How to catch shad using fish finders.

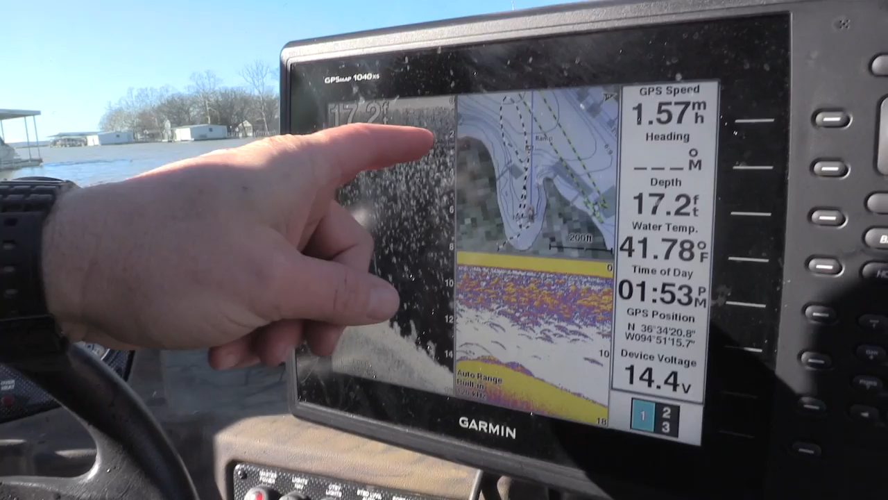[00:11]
On screen: depth 17.2 ft, water 41.78°F
here we are on the color sonar and here we are on the down the garmin down view see when you see these big bright
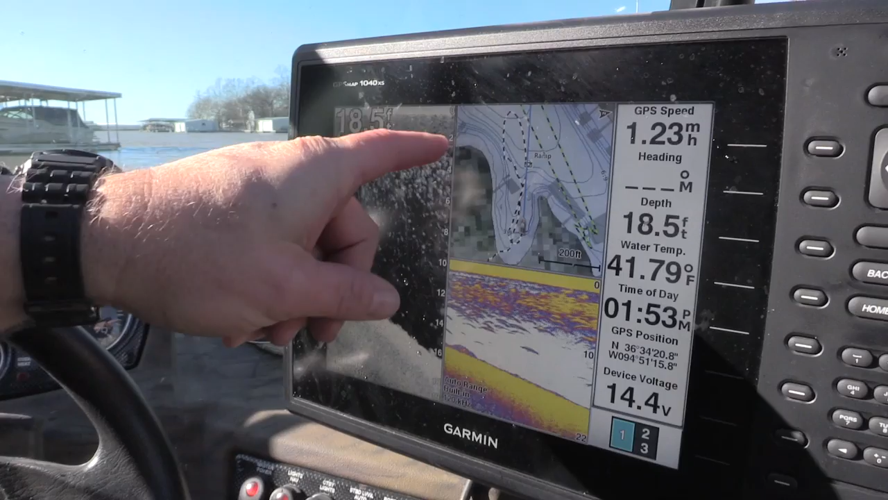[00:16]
On screen: depth 18.5 ft, water 41.79°F
clouds right here that's where your shad are the thickest and that's where I'm gonna throw the net
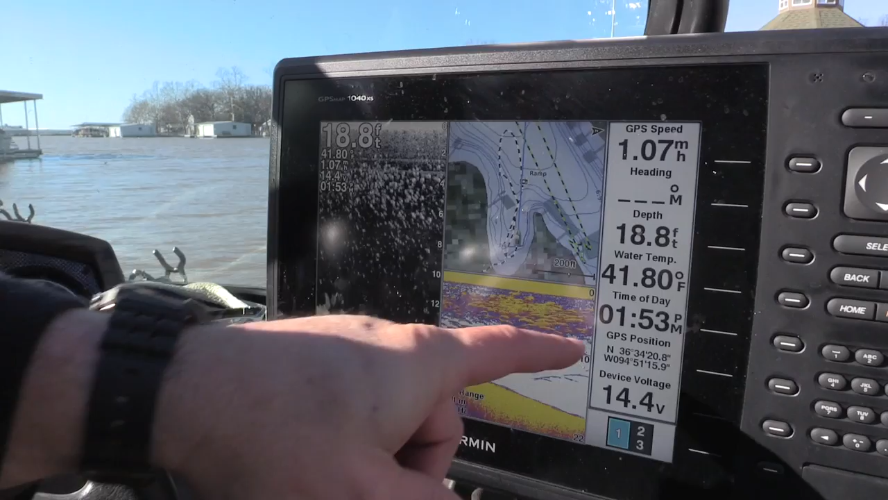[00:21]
On screen: depth 18.8 ft, water 41.80°F
try to get them right up on top of that you teach your kids how to run these